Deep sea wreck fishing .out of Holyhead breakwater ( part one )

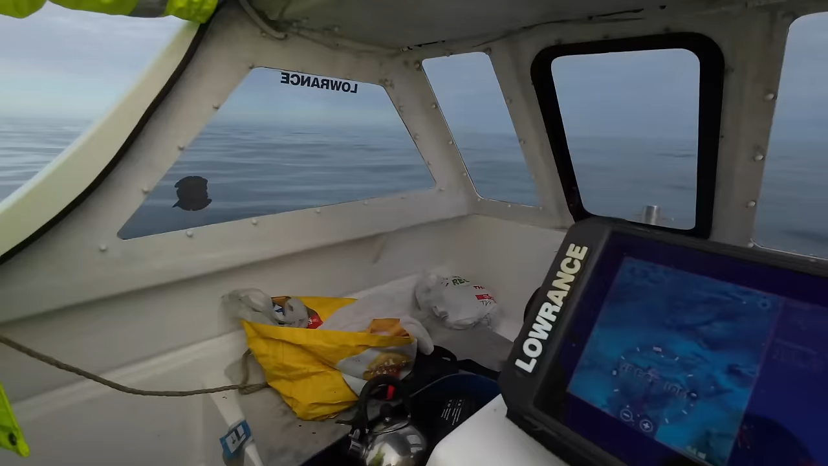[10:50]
i'm just going to show you this now because we
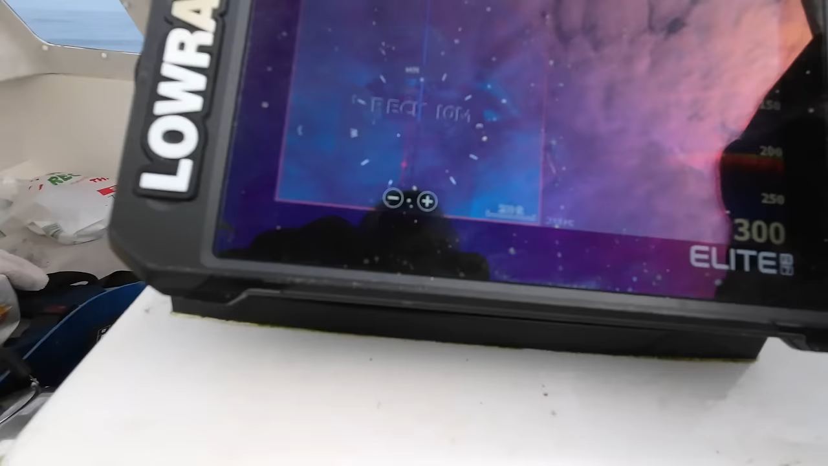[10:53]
are approaching the wreck that is the wreck there oops knocked that off that's the wreck there and we're going to see if it shows on this screen it should do because that shows obviously that little arrow
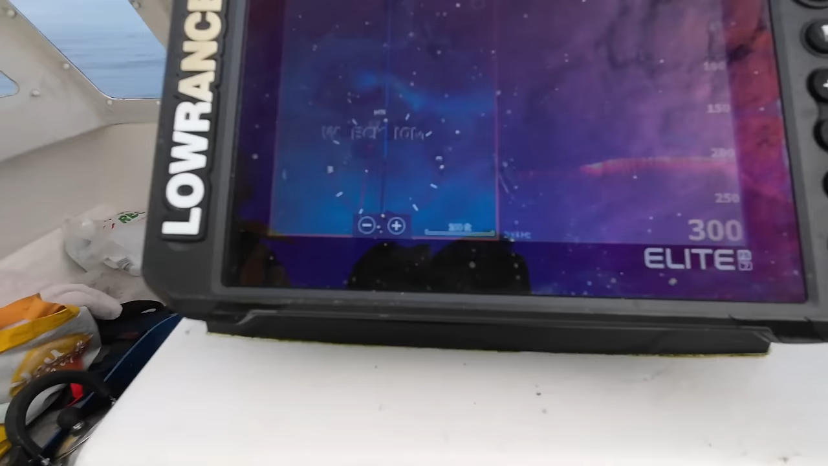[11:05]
i'll just not just forward a bit the slower you go the better the reading you get
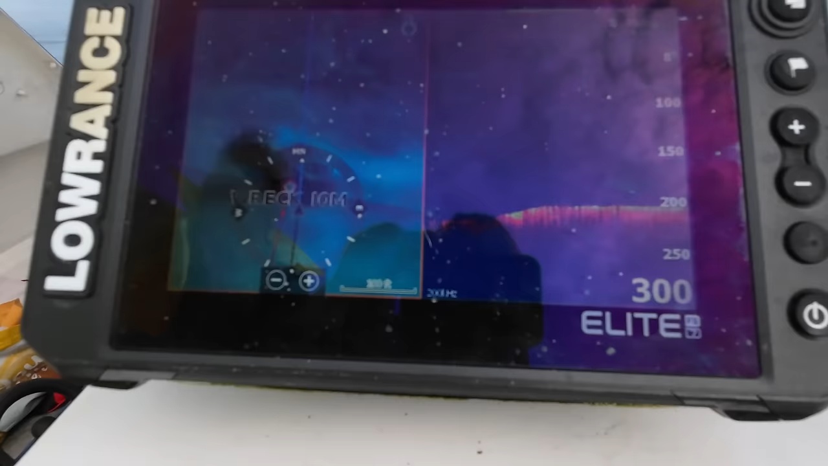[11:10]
hopefully we're going to see something and we're seeing nothing oh yes we are there we go
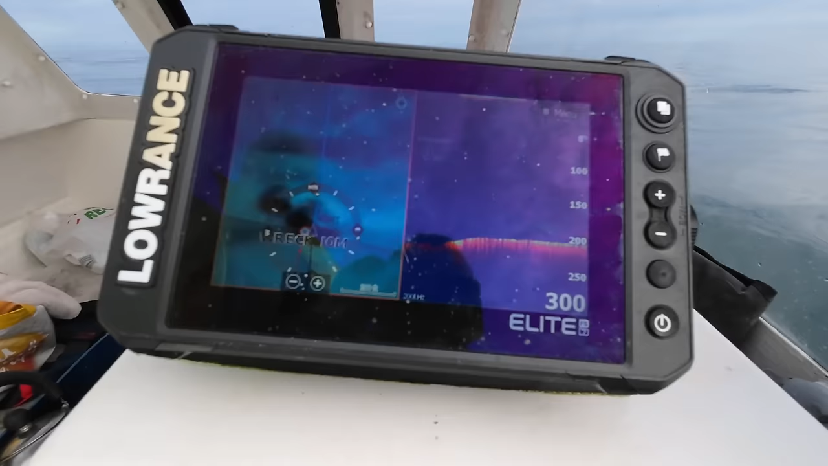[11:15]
one wreck showing there look at that guys it looks like a lot of fish on it as well
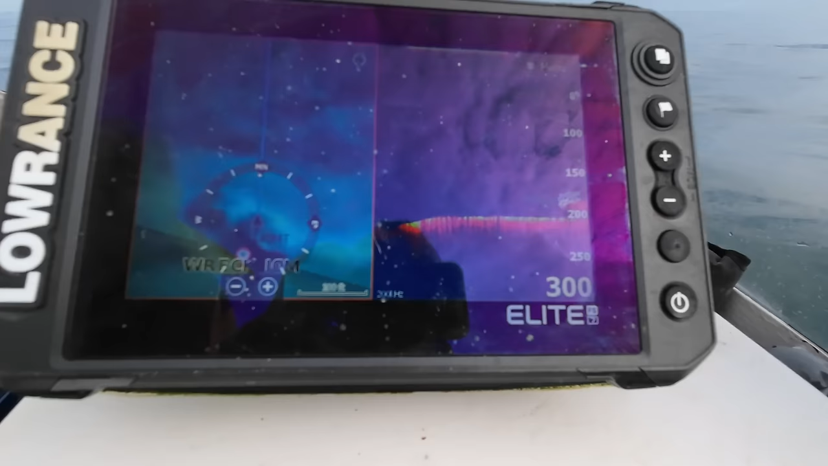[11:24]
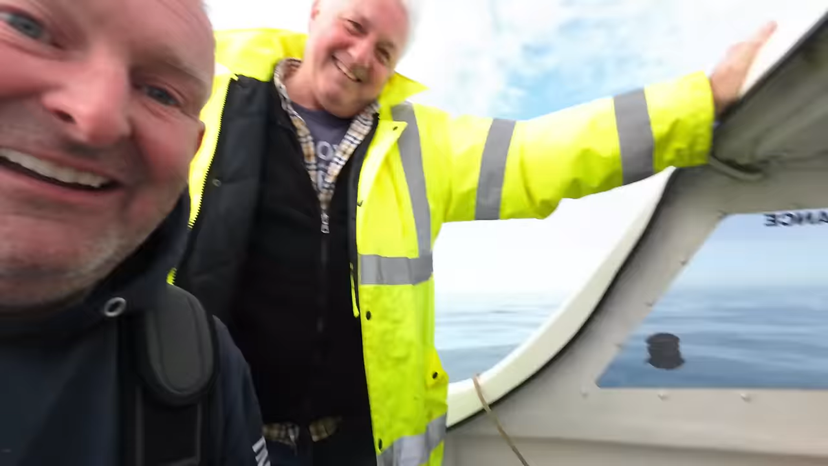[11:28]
happy days are here again
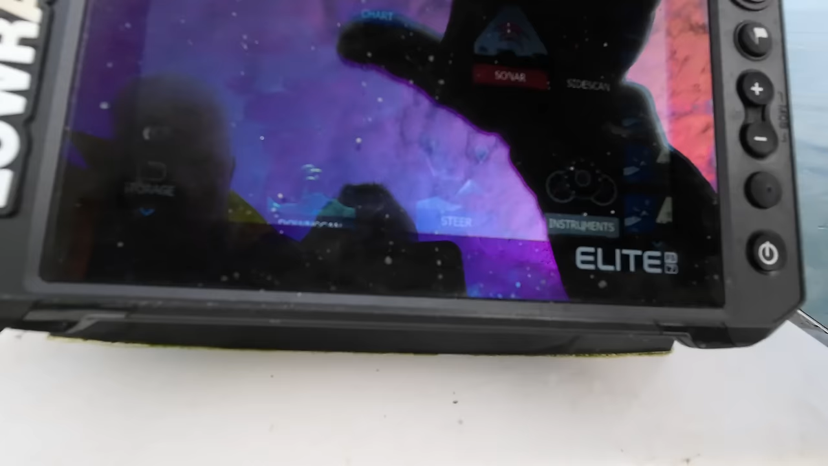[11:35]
well look at that let me just switch screens oh wrong one wrong one so now switch screens very quickly and you will see it a little bit better i mean it's not a massive wreck
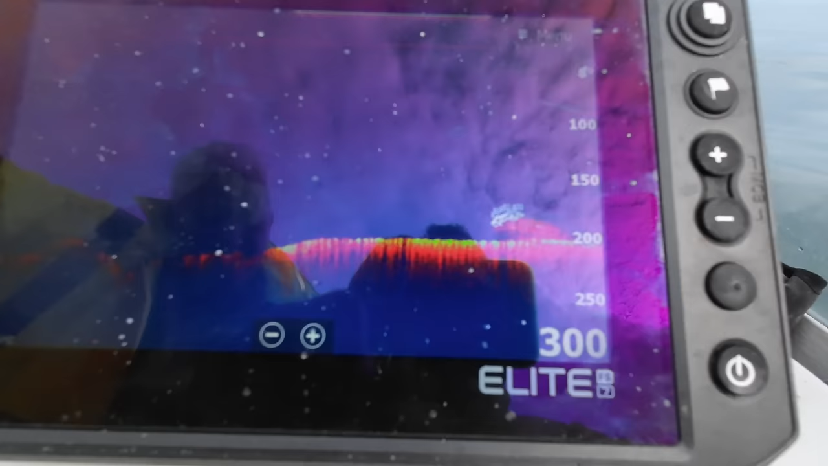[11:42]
but to me that looks perfect so what i'll do now is i'll kill my engine i shall kill my engine get the stuff set